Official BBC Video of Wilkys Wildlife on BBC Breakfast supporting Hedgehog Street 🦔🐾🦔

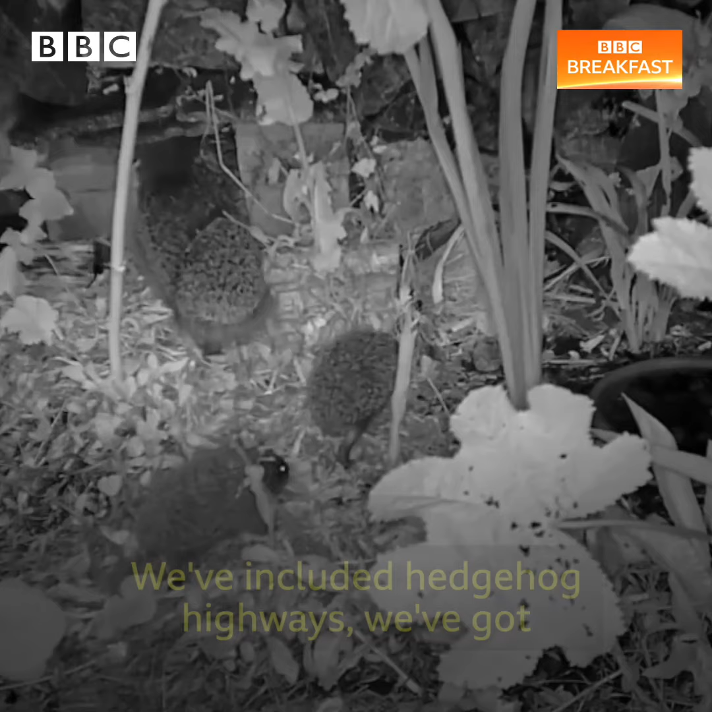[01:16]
We've included hedgehog highways. We've got one into the next door that way,
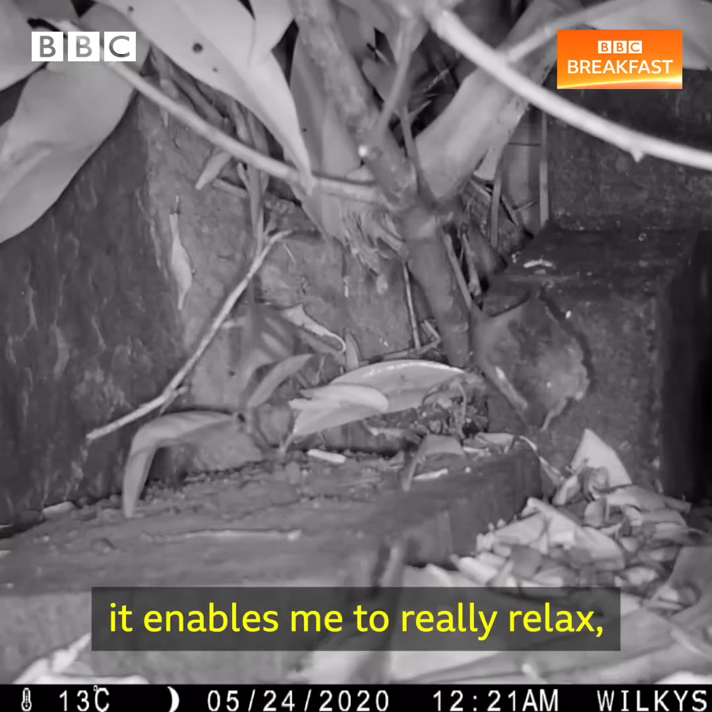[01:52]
It's just really fun to watch and see what goes on. They do swim and they do seem to quite like water
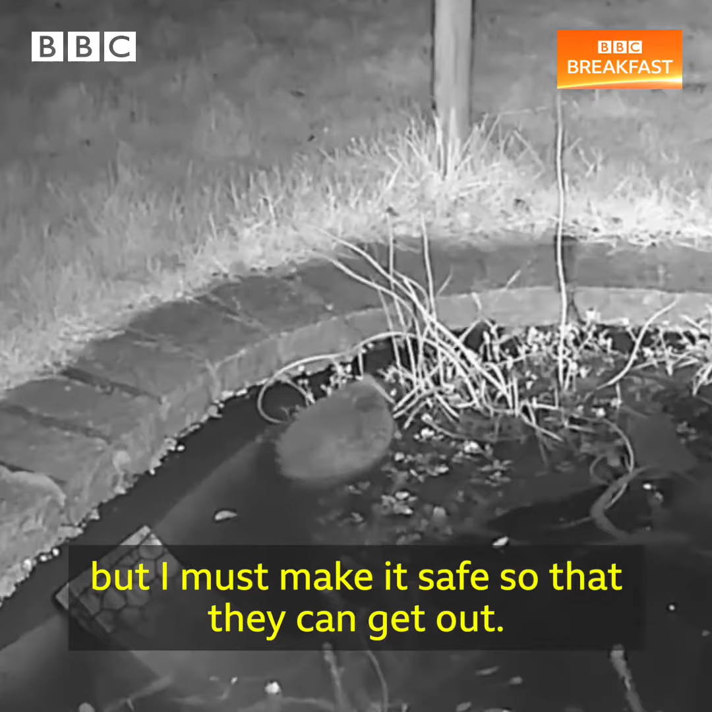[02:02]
but it must make it safe so that they can get out.